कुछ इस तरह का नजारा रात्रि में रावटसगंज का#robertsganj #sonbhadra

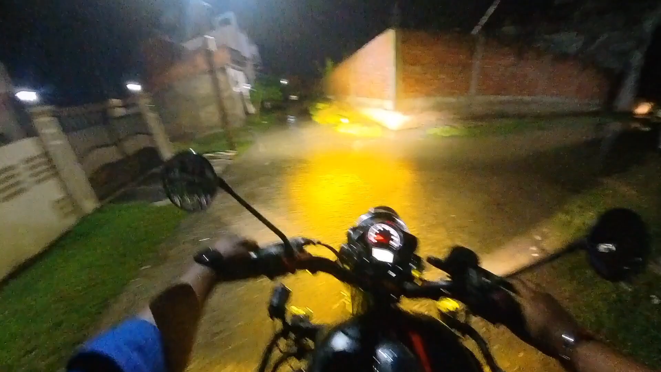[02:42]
कितना पानी परसा भेला यह देखा आप लब मज़ा आज इसको मज़ा लब यह ले अहाँ
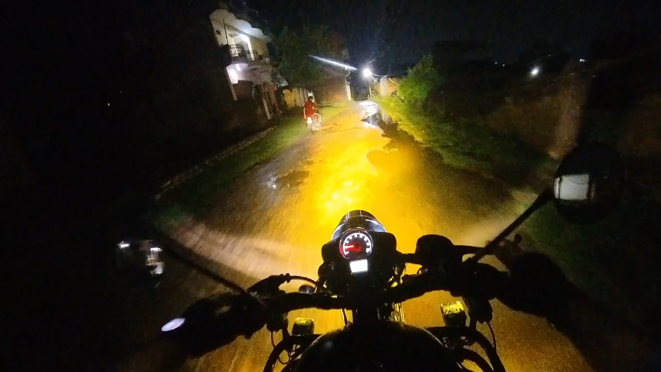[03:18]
बरसा भवान इस तो पानी बुड़ा रहे हैं आज अधर बाला बारिस का मज़ा एक चीजवा गुरू रावर्ट गुरू थोड़ा से जो नहीं